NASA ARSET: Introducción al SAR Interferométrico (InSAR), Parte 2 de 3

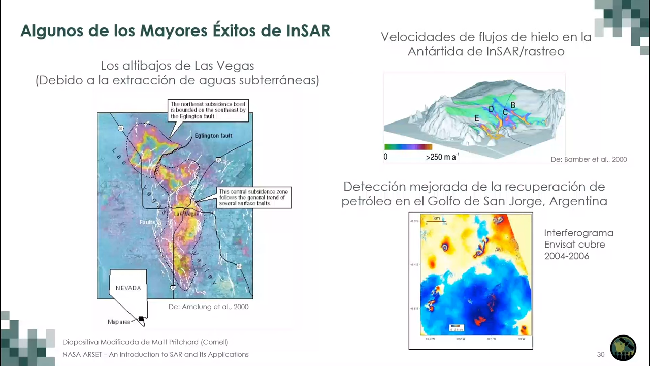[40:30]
En las áreas donde la extracción de petróleo es más rápida la superficie ha estado descendiendo un par de centímetros en sólo dos años. Como mencioné anteriormente también podemos observar la pérdida de correlación o de coherencia para examinar cómo
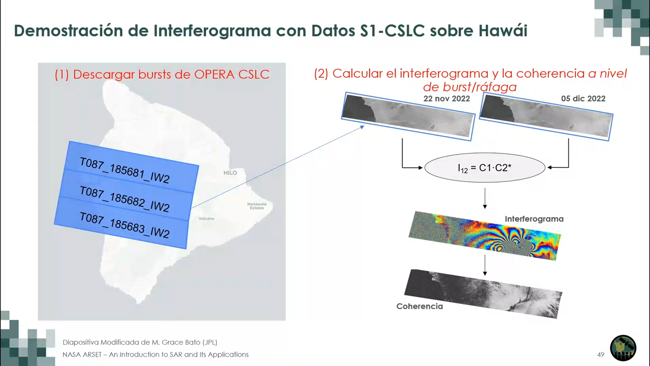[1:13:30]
proceso nos permite generar de inmediato el interferograma para el área alrededor de Mauna Loa y a partir de ahí podemos calcular la coherencia entonces después de funcionar los tres bursts o ráfagas podemos obtener el mapa completo de la deformación de la superficie de la erupción de Mauna Loa de 2022 el mapa a la derecha es el mapa de coherencia y pueden ver el área cerca de la cima de Mauna Loa donde hay una región pronunciada de baja coherencia esto indica